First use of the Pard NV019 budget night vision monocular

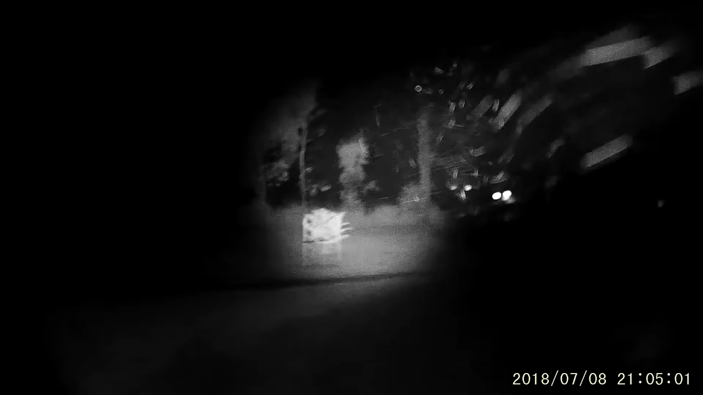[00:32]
It's on zero zoom, uh, IR3. I didn't see what that thing was.
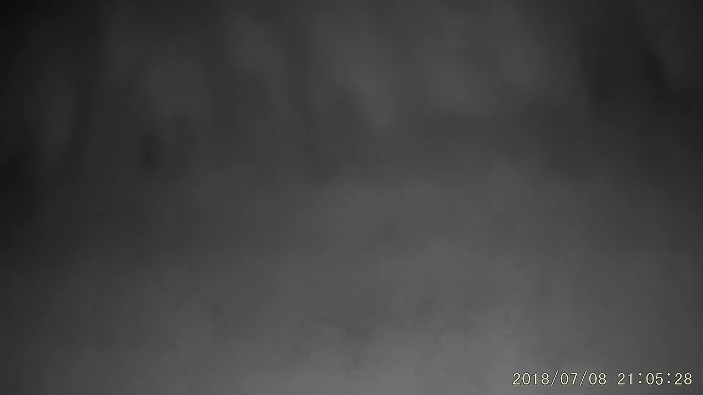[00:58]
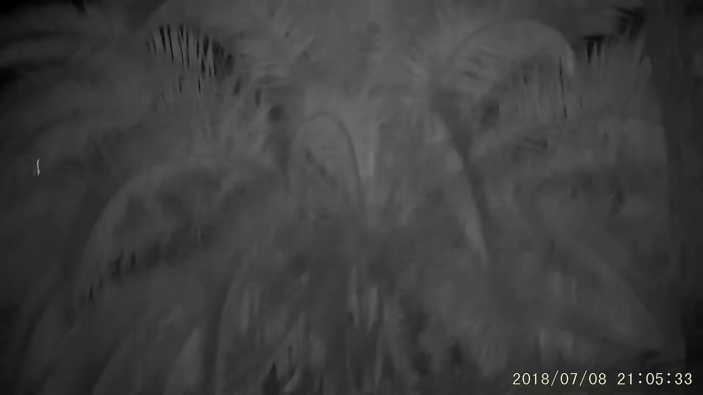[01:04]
What the hell is that? Possum or a bat, maybe?
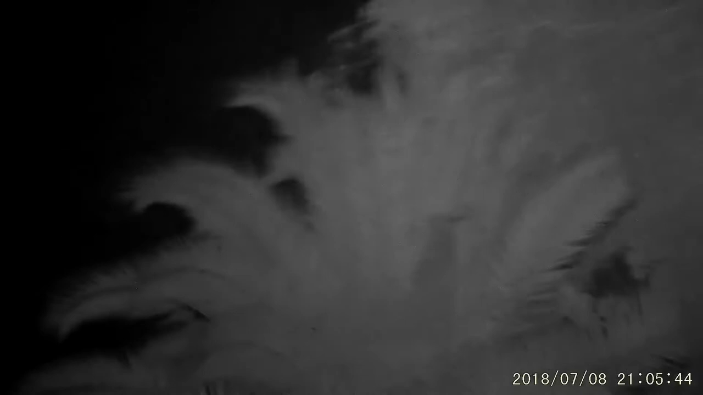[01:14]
We get fruit bats here sometimes.
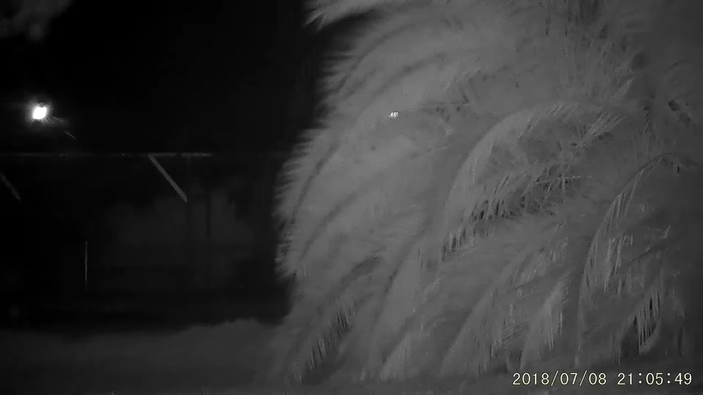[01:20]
Possum or I reckon. Further investigation is required. Alright, I think I'm starting to get the hang of it. But, uh, you kind of, unless you want it real close. Well, it's still in focus.
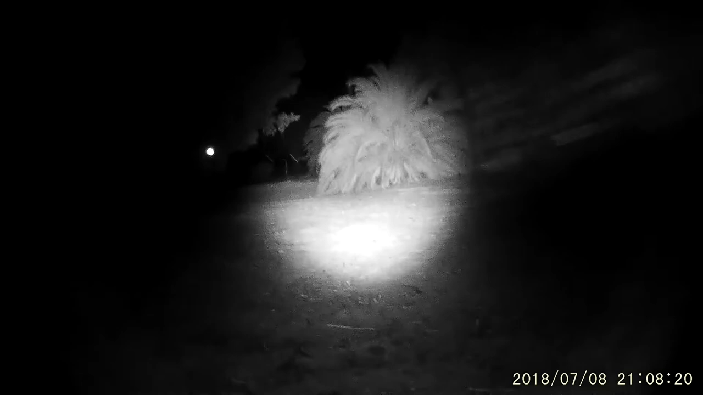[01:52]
Forget that idea. But, uh, yeah, you can actually just focus it near or far. There's my lovely boots. That's the zero zoom. And you zoom it in. Zoomy, zoomy, zoomy.
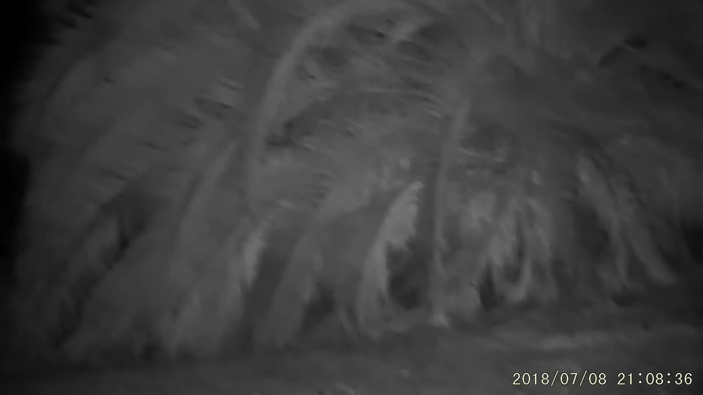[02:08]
And there you go. That's on IR3. The, uh, the meter's on wide.
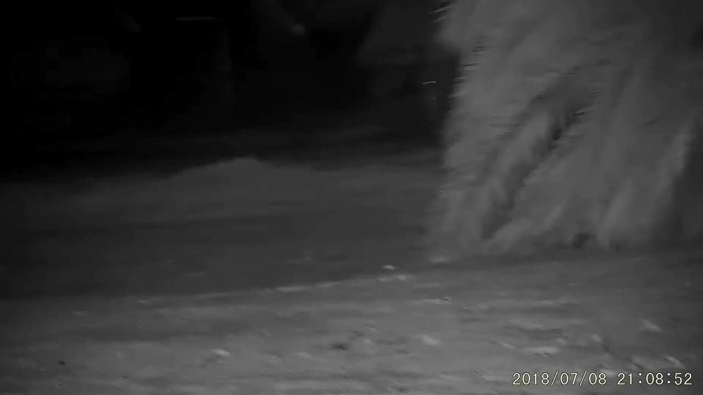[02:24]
It's not zoomed in.
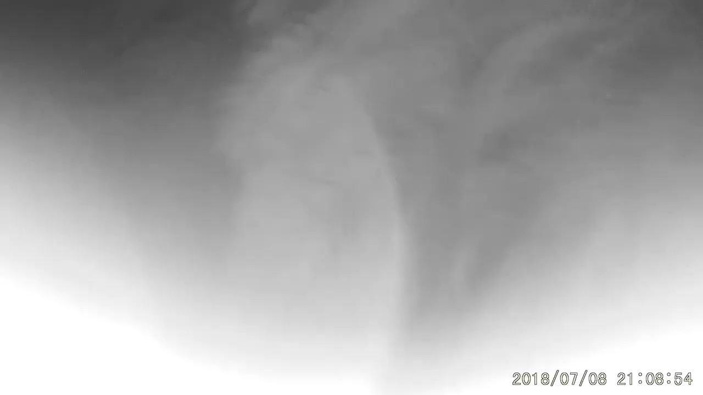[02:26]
There you go.
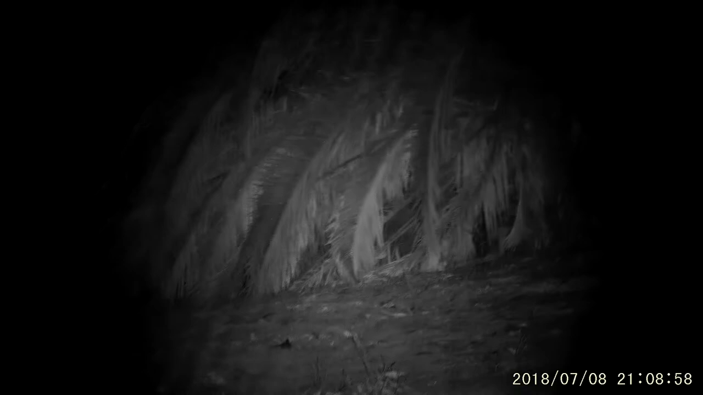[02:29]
You're getting a bit of wavy lines there.
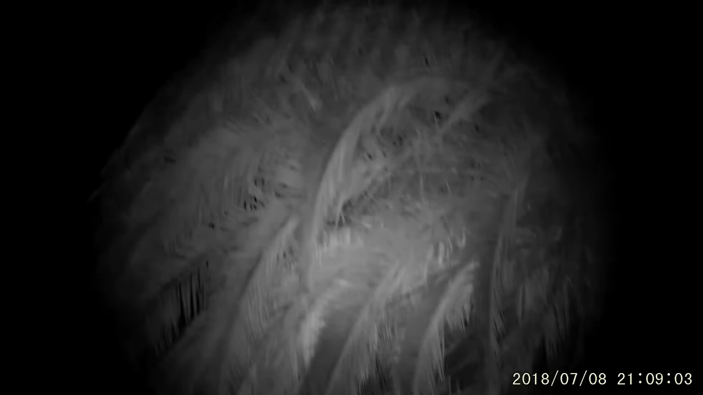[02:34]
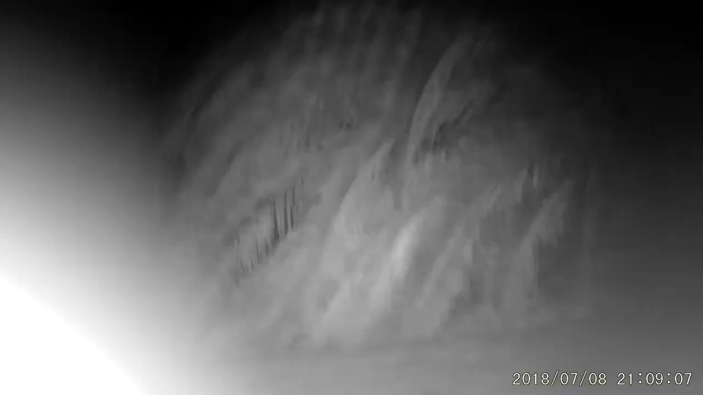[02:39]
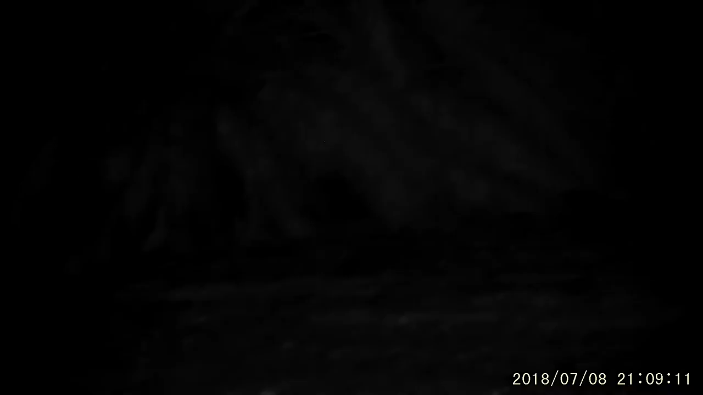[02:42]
Yeah, that, um, clarity's excellent, I believe.
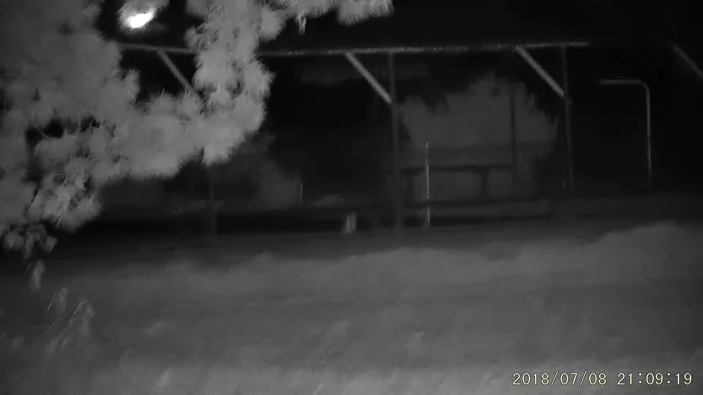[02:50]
It's fairly close. That's 40, 50 meters, I think. I didn't even bring a torch. Uh, there we go. Oh, the bowls club over there.
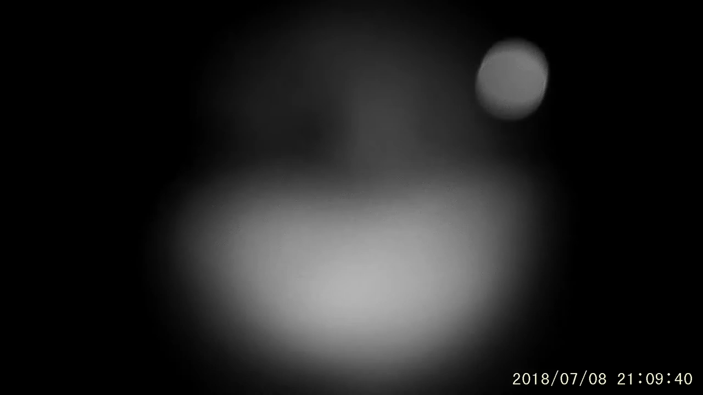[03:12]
Yeah, that's good. I thought I was, uh, going to have to focus every time, but no. Yeah, spot something maybe, and what the fuck's that. Just zoom in a bit. Yeah, I'm quite happy with this, actually.
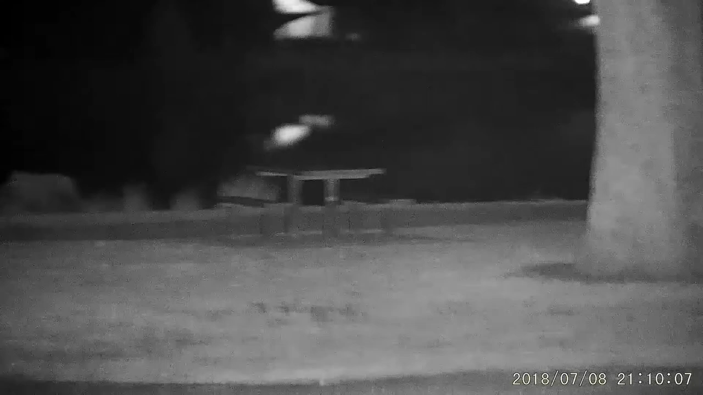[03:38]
It's a bit touchy with the, uh, focus and the zoom. But, uh, I'm very, very happy with it. I'll, um, put it on a tripod in a minute. There's a little ribbon over there.
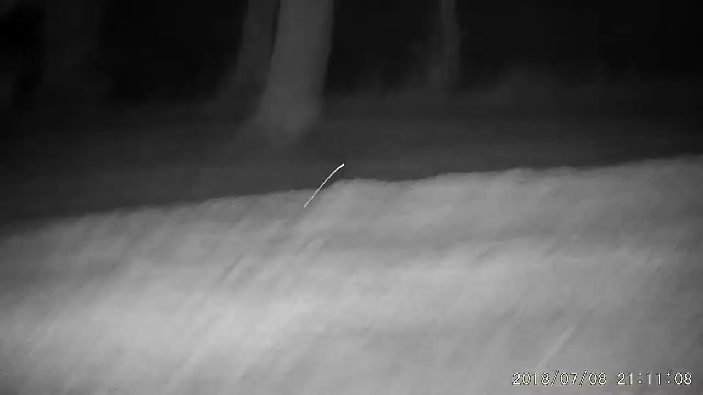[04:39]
And there we go. Two. And there's a little. And there's an earring.
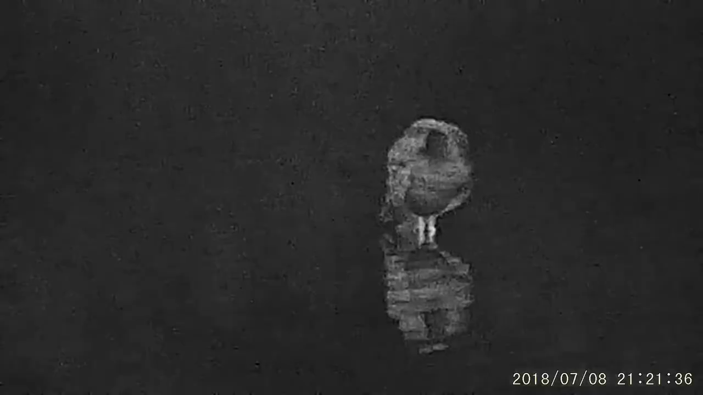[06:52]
They must have been on the spot. I don't think we've got it. Oh, this is an alien. That's pretty good too for this distance.
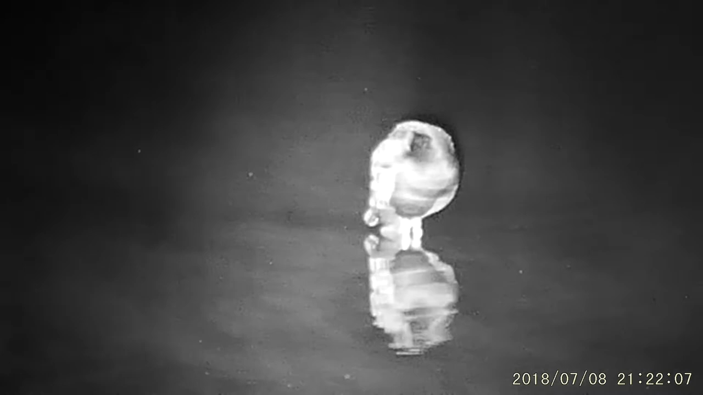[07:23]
You can see the extra light that an external one can give.